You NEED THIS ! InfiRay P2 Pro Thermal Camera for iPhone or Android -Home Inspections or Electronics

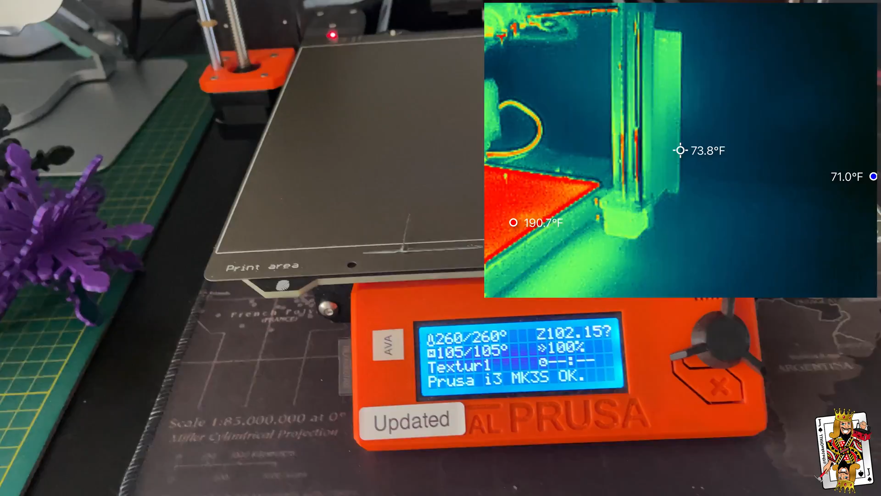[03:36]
On screen: spot 73.8°F
Now, this printer, when it runs, these little stepper motors will move and do stuff, and as they do stuff, they will heat up.
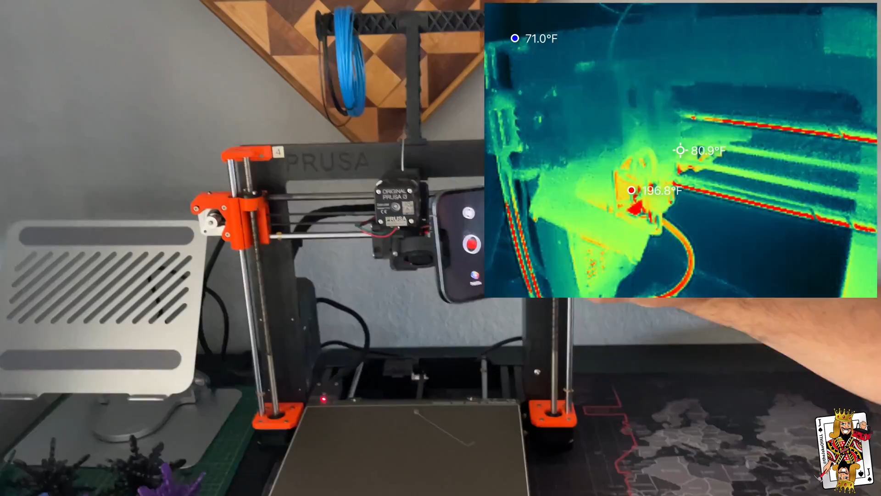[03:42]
So it's a great way to troubleshoot electronics, and speaking of electronics, watch this.
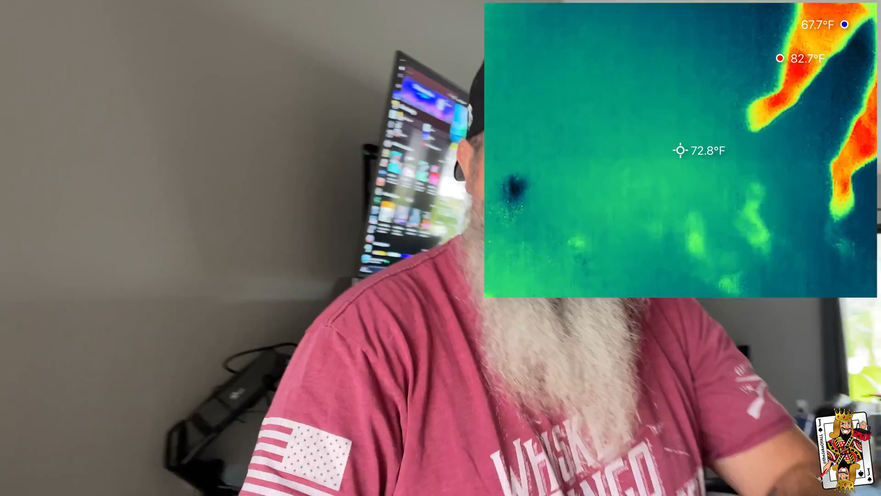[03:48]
On screen: spot 72.8°F, max 82.7°F, min 67.7°F
So I'm going to walk over here. I've got a buck converter plugged in, okay?
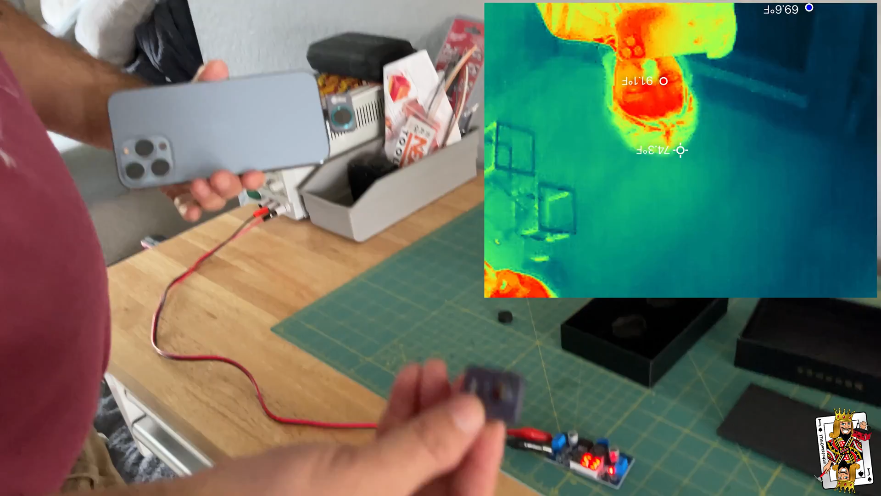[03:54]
On screen: spot 74.3°F
Now I'm going to grab this little adapter. It's magnetic. It goes on here, and what this allows me to do is it's a macro lens,
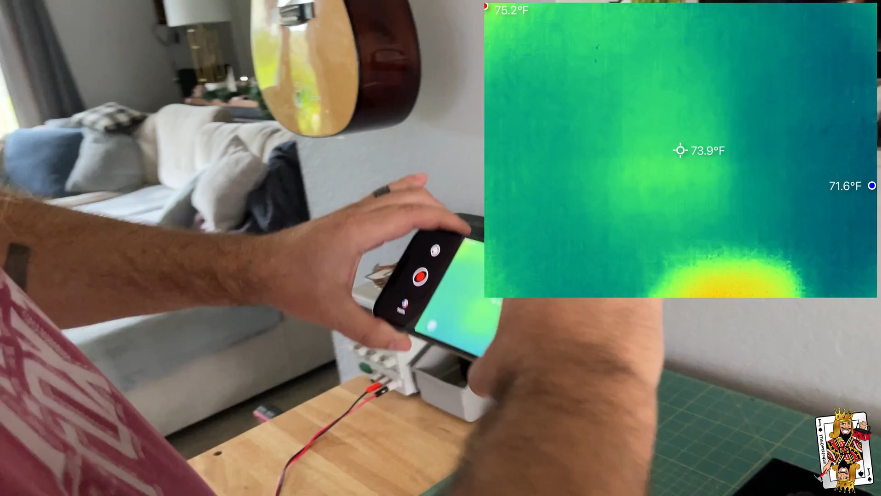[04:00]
On screen: spot 73.9°F
meaning that is what it would look like normally, but I can get really close now, and if you look where these resistors are and that little IC,
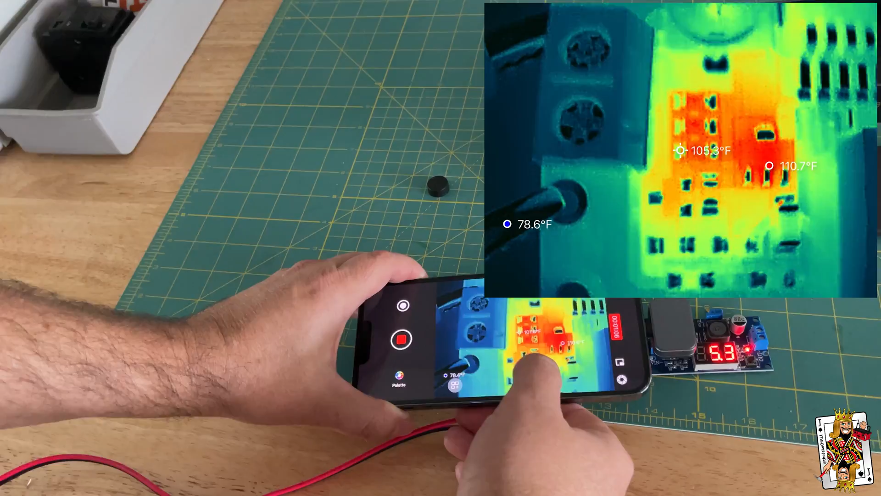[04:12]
On screen: max 110.7°F, min 78.6°F
look on the camera. So if you wanted to troubleshoot a laptop problem or a board heating up, you can see where all the heat is coming from on the board.